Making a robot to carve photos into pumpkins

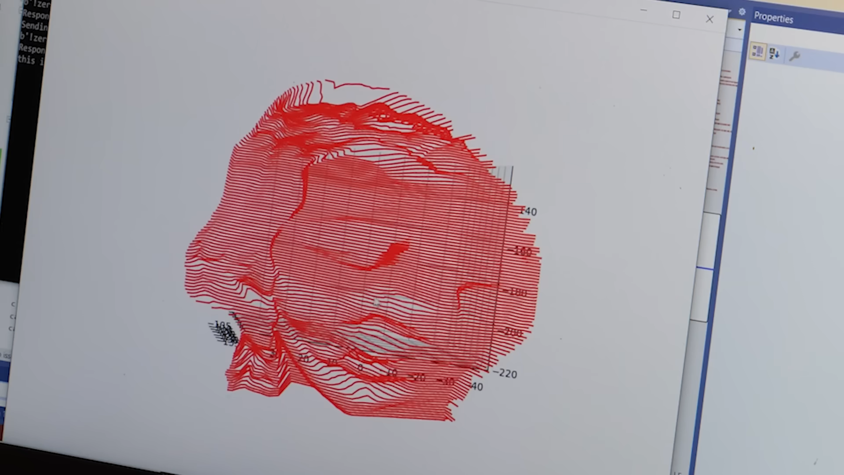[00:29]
For example, a recreation of my wife glaring at me.
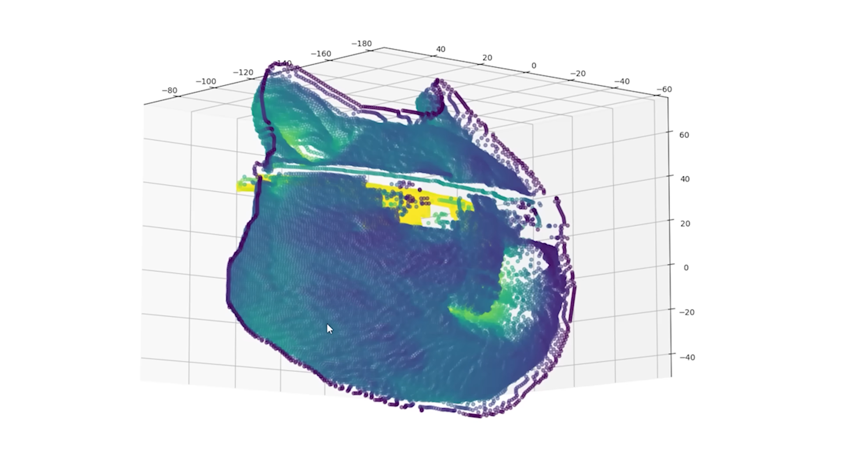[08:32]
Congratulations! We can now wrap a meme around a pumpkin.